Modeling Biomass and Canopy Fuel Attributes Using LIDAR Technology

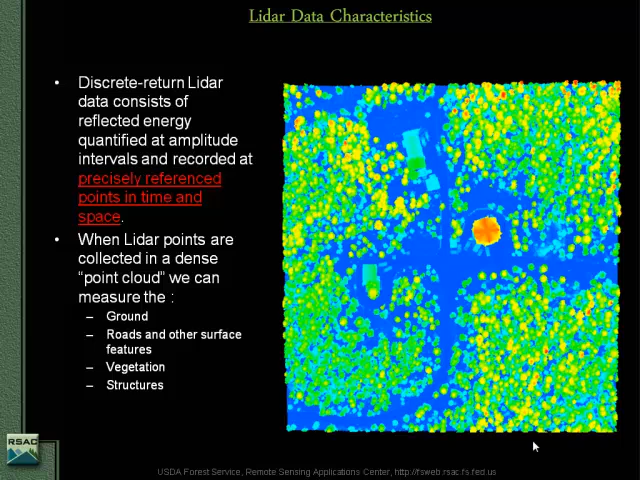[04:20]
And this point cloud is colored by height so the cool colors represent the lower elevations if you will and the warm colors up. So we can see the ground surface below in blue.
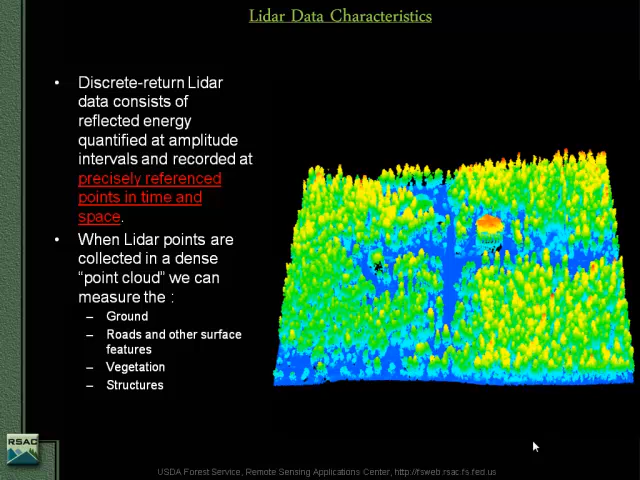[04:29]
We see structures, we see trees. So we're getting a full 3D sort of representation. And then we start to try to extract information. And in this scenario we can subtract a ground surface underneath. And so being able to see the trees and the ground surface underneath is really important because that allows us to normalize all the information to height above ground. And that allows us to start talking about how tall the trees are and how dense they are.
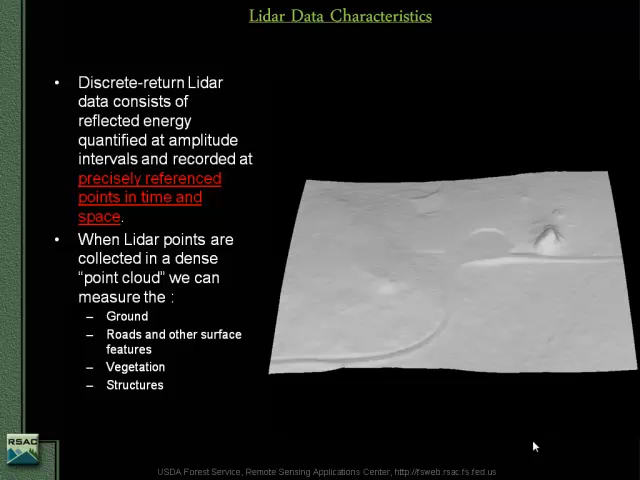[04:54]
And then we can from there move on to talking about biomass.
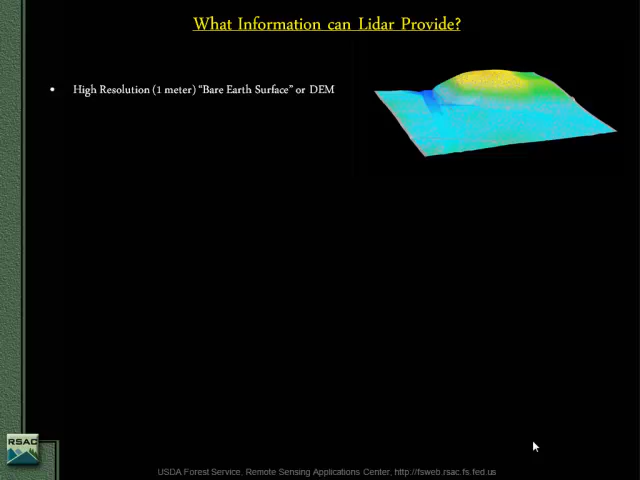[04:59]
So this is sort of a quick overview of sort of basically anything you can see from above you can see with lidar. And you get a 3D sort of picture of it. Power lines, the ground surface, structures, roads, a lot of hydrology applications.
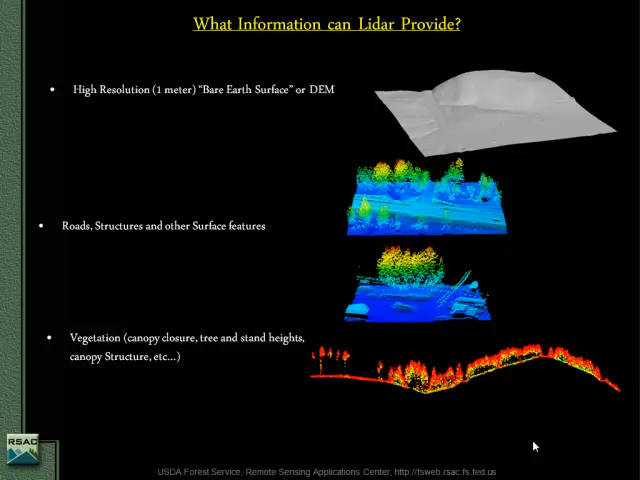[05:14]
But what we're going to talk about today is vegetation. So we can also talk about generally the products that you're going to start with.
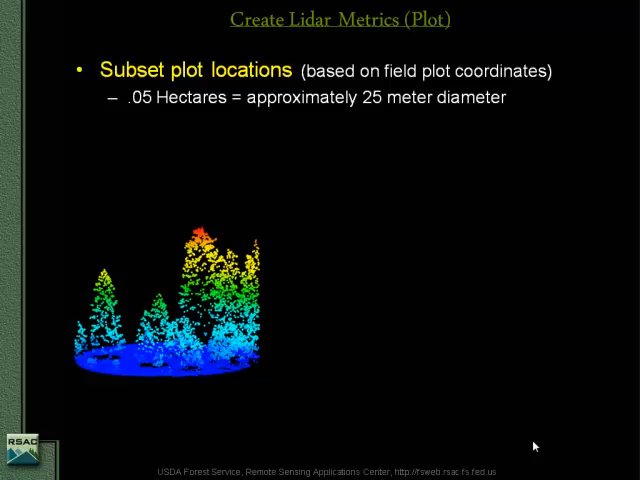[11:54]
we also clip out the exact same area in the LiDAR data and we calculate a bunch of statistics. Sort of all sorts of density and height statistics about that individual plot.
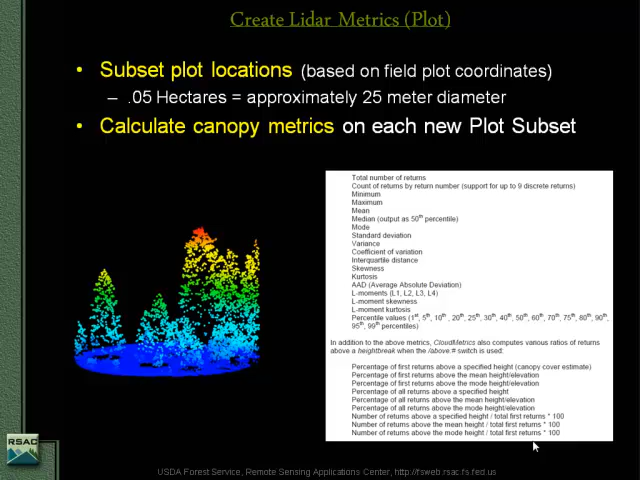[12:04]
Then we're going to try and relate that to what we see in our field plot.